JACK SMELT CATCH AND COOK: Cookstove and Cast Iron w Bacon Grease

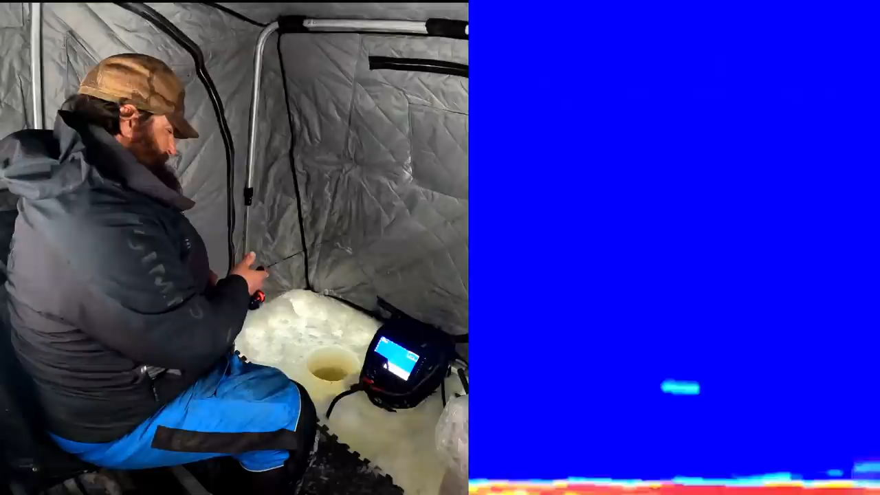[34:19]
All right, there's a couple still on the screen. I'm going to hit bottom and do the lift. See if I can get them up in my realm. They're a lot. Oh, here he comes.
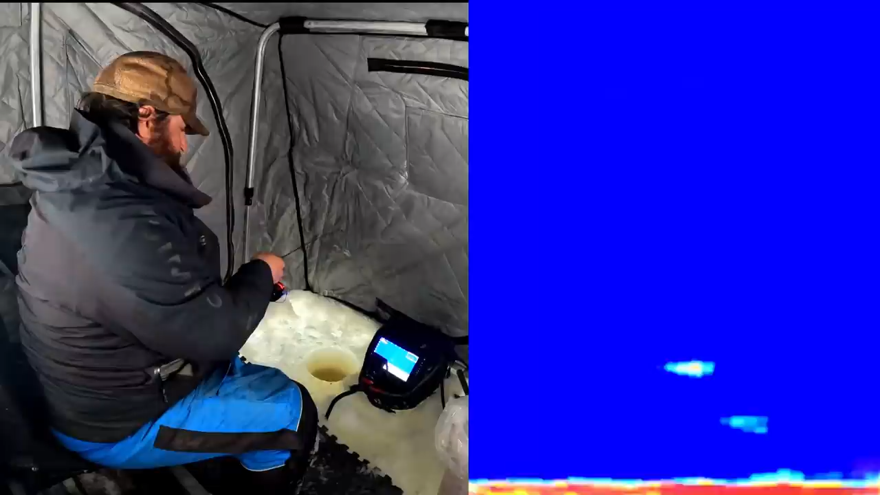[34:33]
Don't stop. I think they're a lot easier to catch the higher up you get them.
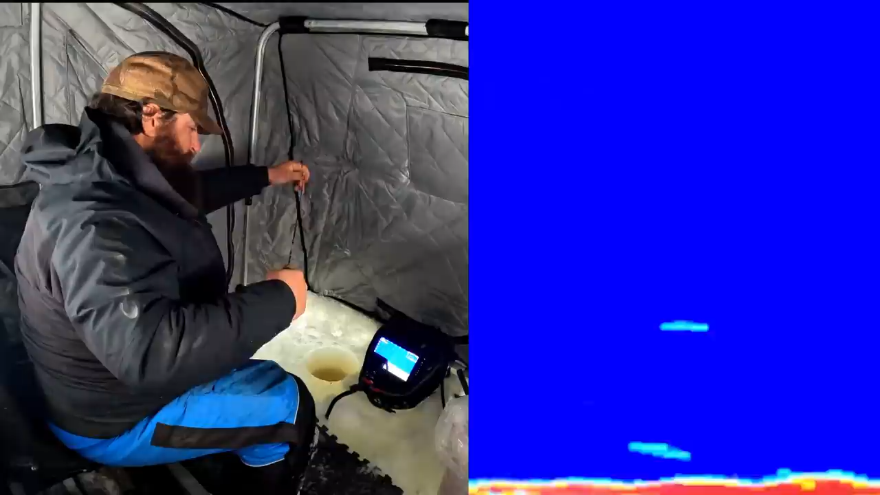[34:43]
Oh shoot, I had one on me. I didn't even know it.
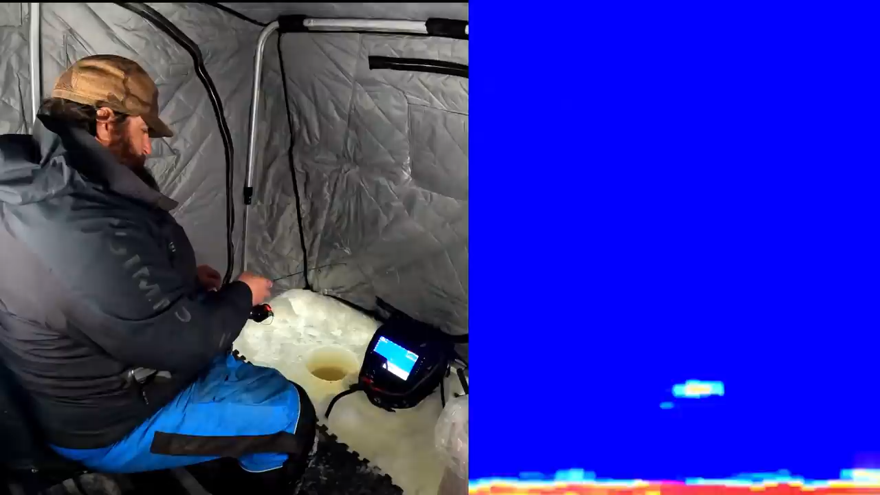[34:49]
Yep, got him. That was a sight fish. Nice. They're getting a little bigger. They get it deep. You can't even see. The hook's so small. Pretty good one there, guys.
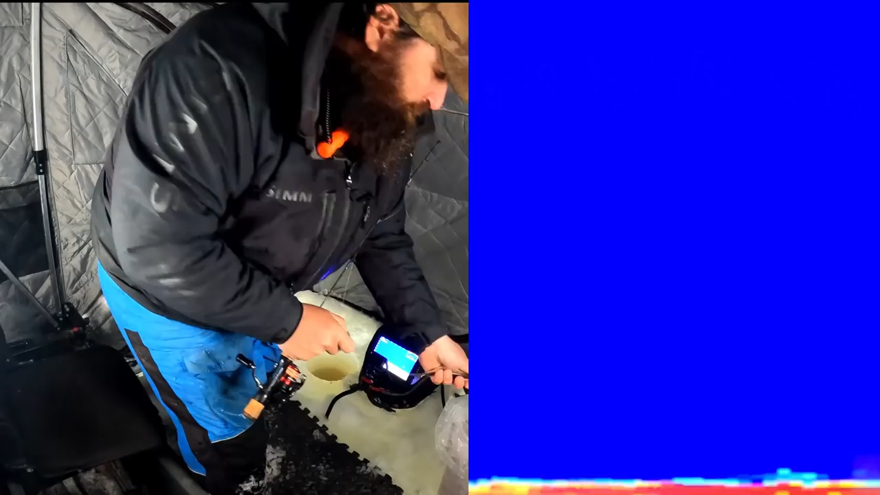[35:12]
The bucket's starting to get a little color to it. We like to see that. this is freezing right into my reel every time. I should have brought the heater. Not so much for me, but for the gear.
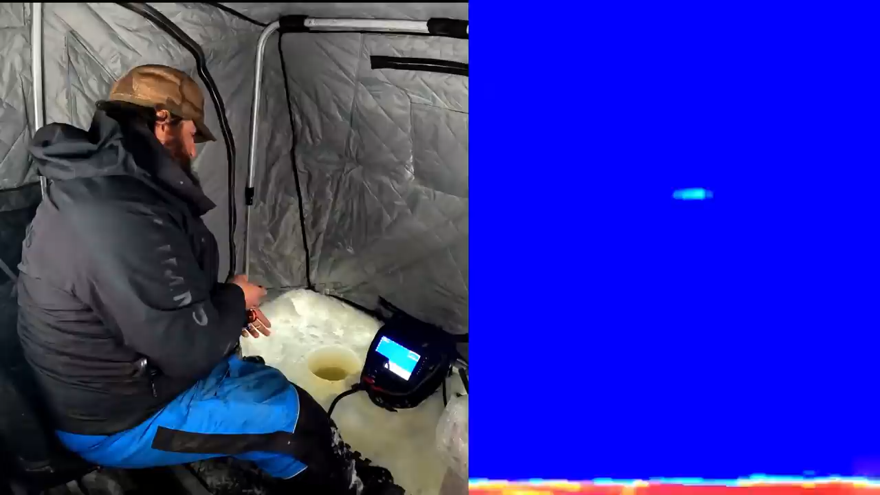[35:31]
My gear is not as tough as I am, I guess. Let's go. Does he see it? He sees it. Here he comes.
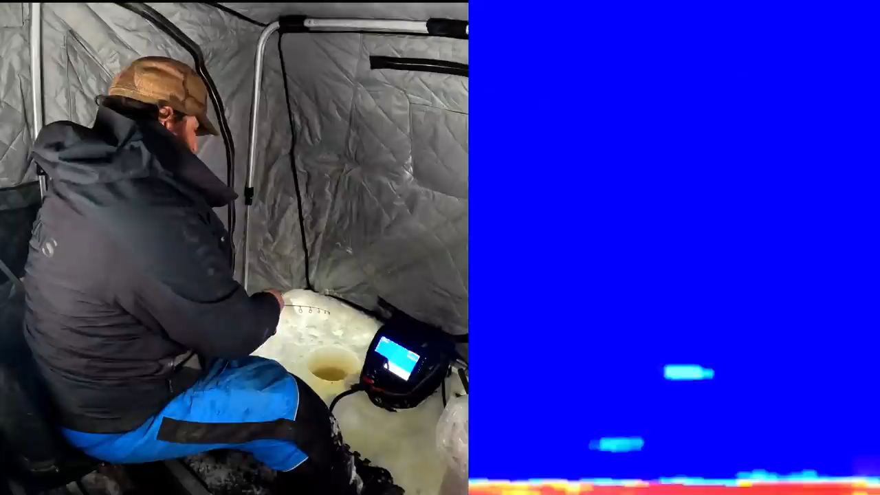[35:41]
Got him. Sight fished. Never felt that one hit.
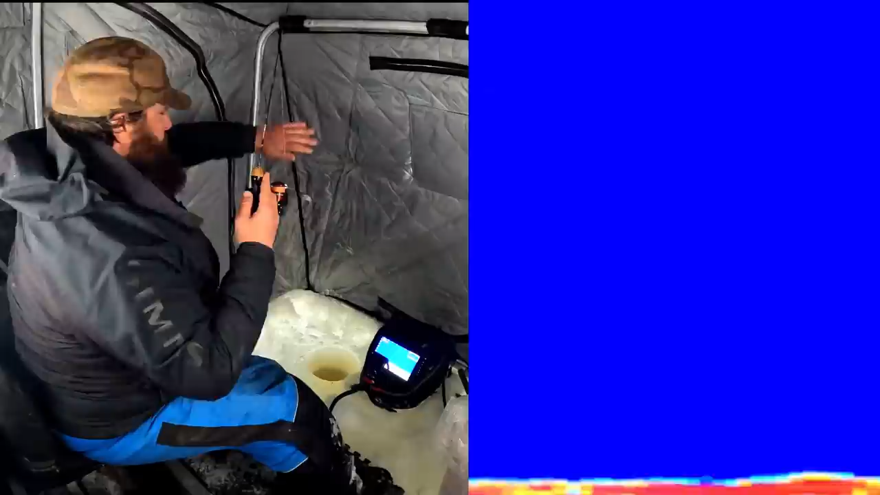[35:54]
All right, we're jigging smelt now, guys. We are jigging smelt.
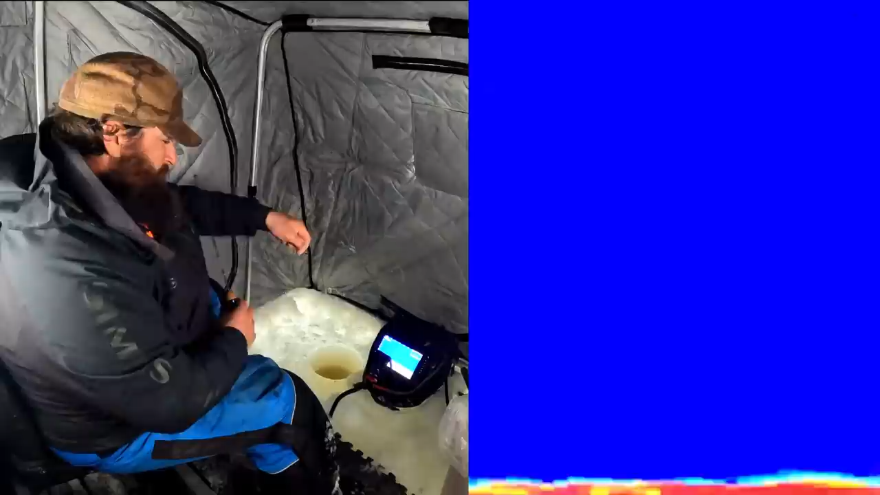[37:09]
there's a pretty good chance you don't have a piece of meat on there. It's hard to catch them on just a bare hook. You can when they get aggressive and they're big schools. Oh, he flew off the bottom. What was that all about? We're gonna find out. I think this is a perch or a bass. I don't believe this is a smelt. I think that's a perch. Just by the way he came off the bottom.
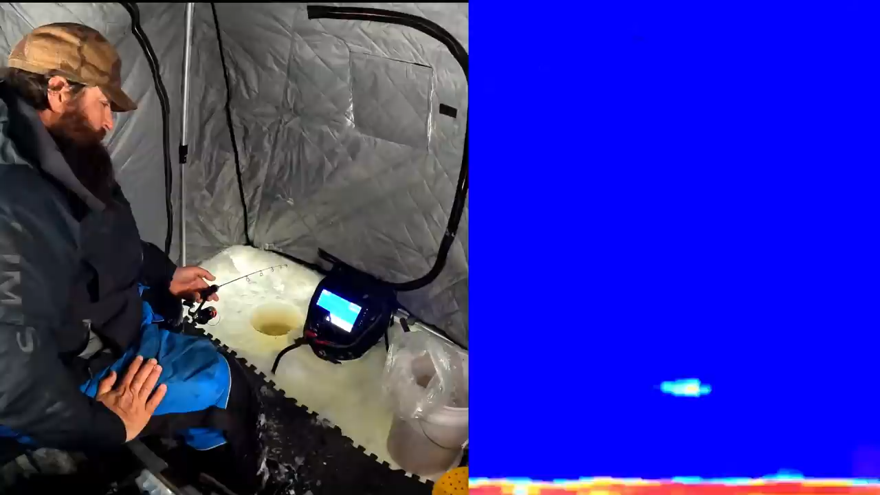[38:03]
So I'm gonna try doing that now. I'm gonna try to just leave it still 2 foot off the bottom and see if that'll work. Hard to do, because as a fisherman you think you can do better just moving it. That's what I like about the electronics, is you can really key in on how they're reacting.
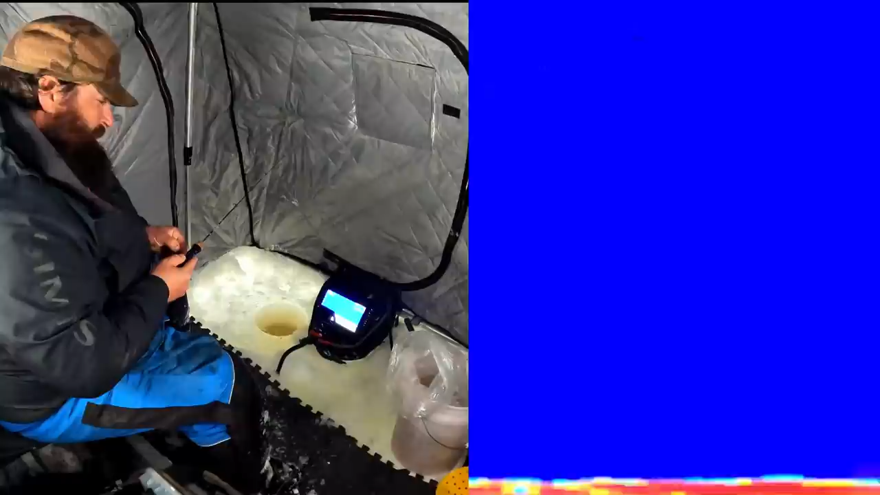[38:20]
You know, like so far the best bites have come from hitting the bottom and then just reeling straight up 2 foot. Looking for a follow. If nothing happens, drop it right back down, do it again. Holy cow, it's getting raw out there, fellas.